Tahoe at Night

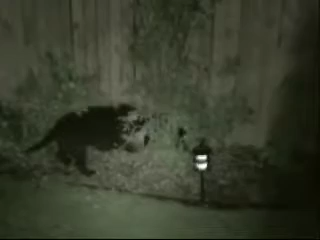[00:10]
So we've got Austin now exploring the backyard,
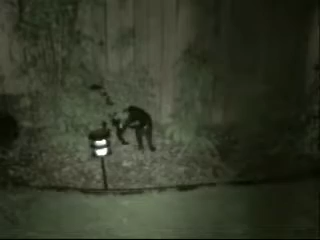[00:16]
and of course Tahoe doing anything that Austin does because they're cute together.
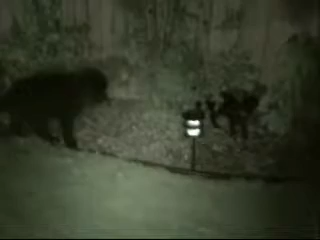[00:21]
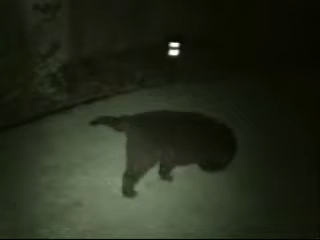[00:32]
Set. Stay. Roll over. Lie down. Chase a bug. Chase a bug. What? Chase a bug! Okay, the bug obviously likes the light on the camera.